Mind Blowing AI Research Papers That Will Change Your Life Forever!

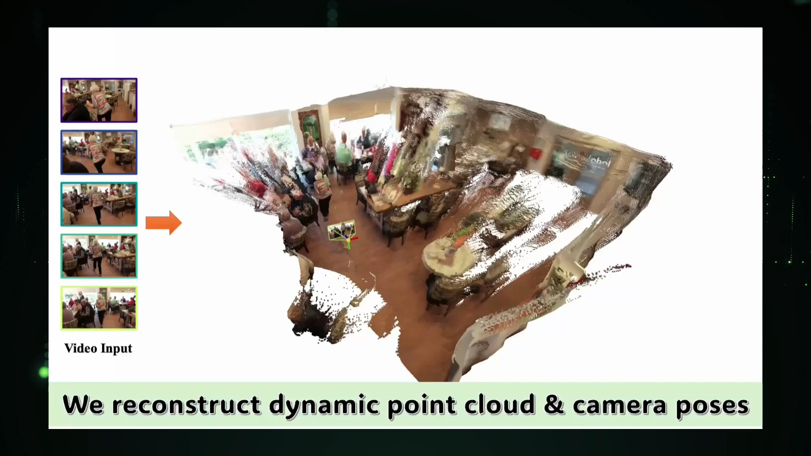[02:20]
geometry-first approach by estimating a dynamic point cloud for each time step in a video.
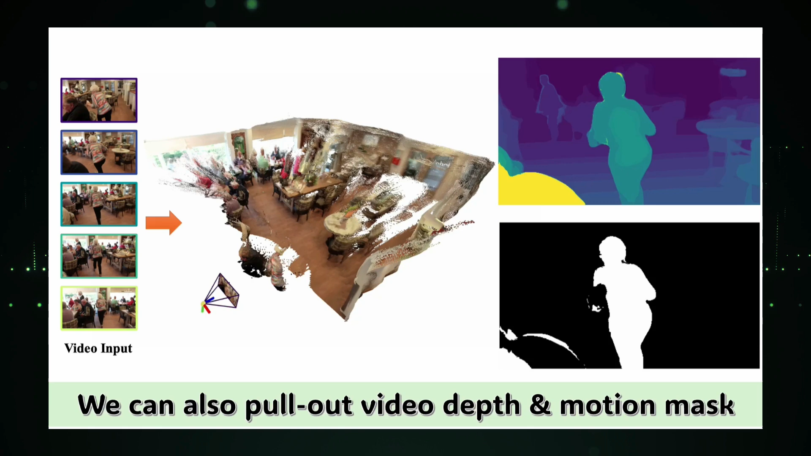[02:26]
Think of it as creating a 3D snapshot of the scene at each moment, capturing how objects move and interact.
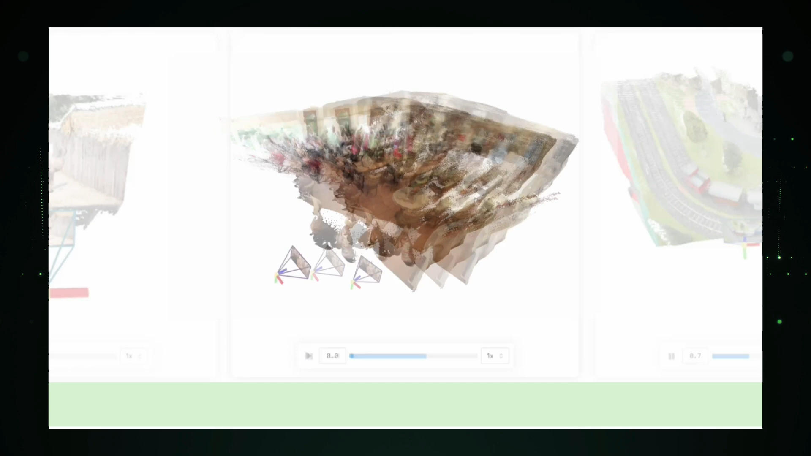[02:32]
The key innovation here is adapting the Dust3er representation, originally designed for static scenes, to handle dynamic ones.
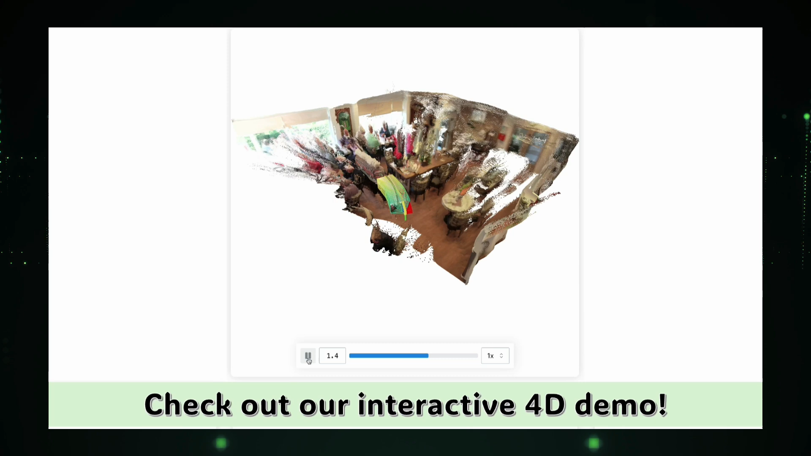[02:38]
Monster does this by simply estimating a point map for each frame,
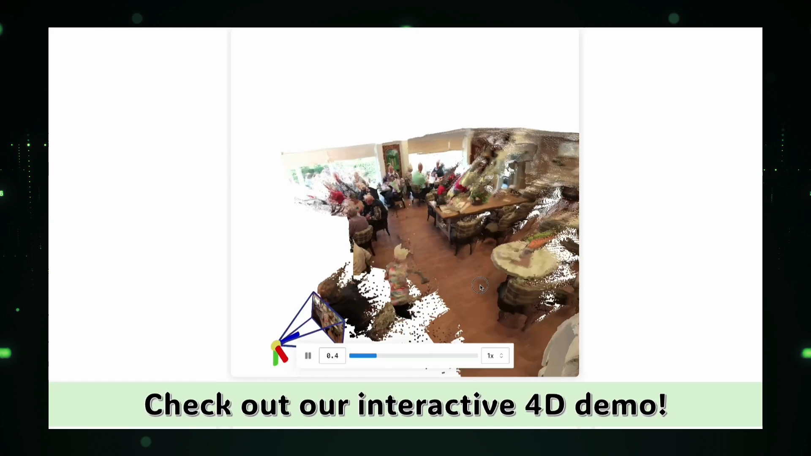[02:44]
which surprisingly proves effective despite the limited availability of training data for dynamic scenes.
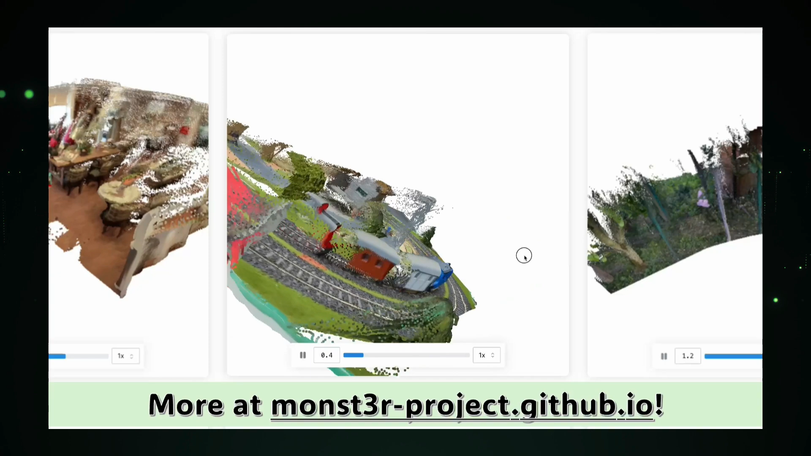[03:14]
Monster also excels in handling challenging scenarios, like scenes with changing camera intrinsics and frames with minimal overlap.